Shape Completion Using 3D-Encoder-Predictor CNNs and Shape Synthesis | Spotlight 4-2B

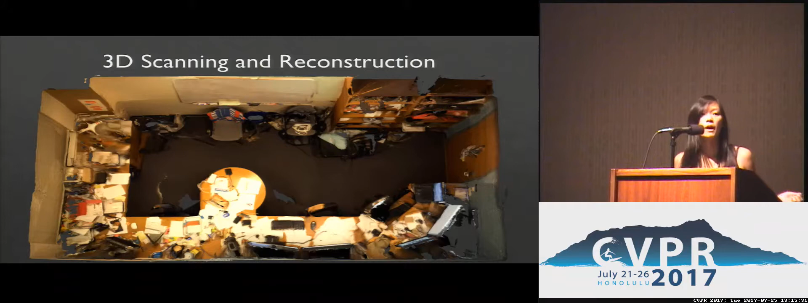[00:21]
From a far point of view, this model here looks pretty compelling. But let's take a closer look. There's actually, in fact, still a lot of missing geometry.